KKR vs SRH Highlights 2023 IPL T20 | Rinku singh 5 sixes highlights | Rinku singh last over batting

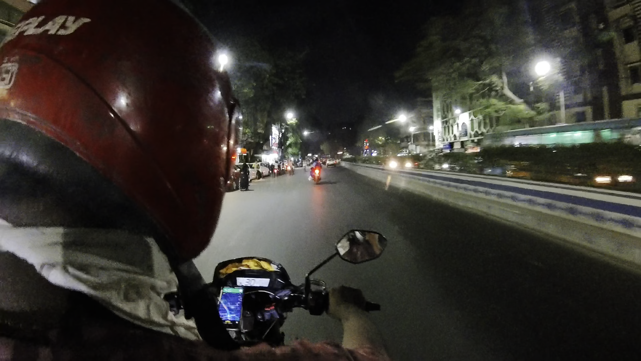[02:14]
ফাঁকা এখন কিন্তু একটু দূরে দেখতে পাচ্ছি প্রচুর জ্যাম হ্যাঁ ঠিক একদম প্রচুর জ্যাম মানে প্রচুর জ্যাম নিউ মার্কেট রাস্তাতে দেরি হয় বলে আমরা